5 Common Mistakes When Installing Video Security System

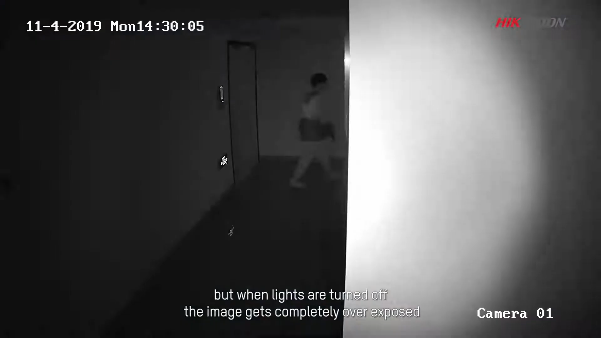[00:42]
But when lights are turned off, the image gets completely overexposed.
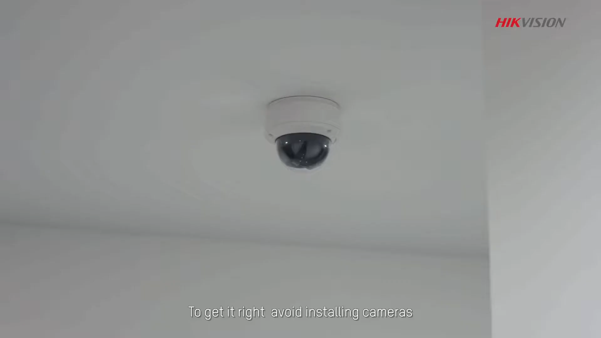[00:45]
To get it right, avoid installing cameras where infrared lights are blocked or the camera captures too much reflected light.
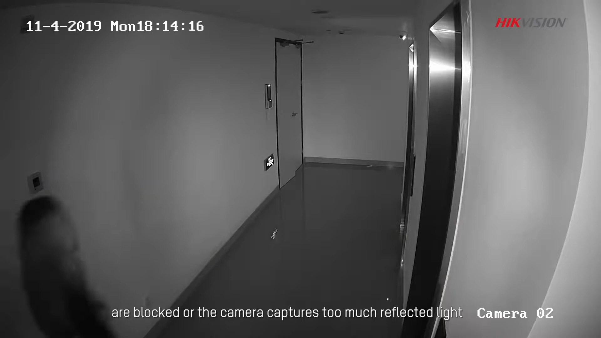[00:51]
Direct the camera away from anything that reflects infrared light directly back to your camera,